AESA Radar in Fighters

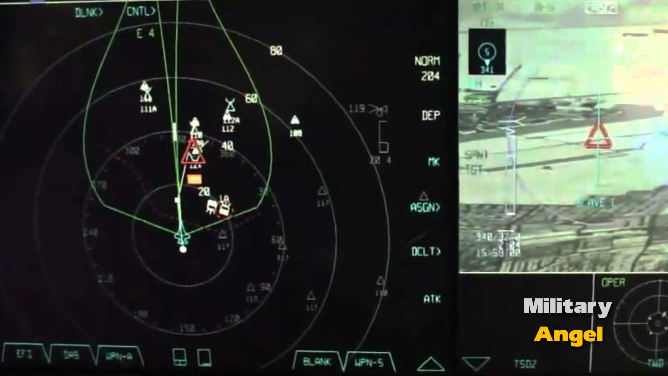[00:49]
AESA is employed in many modern US fighters, including the F-22 Raptor,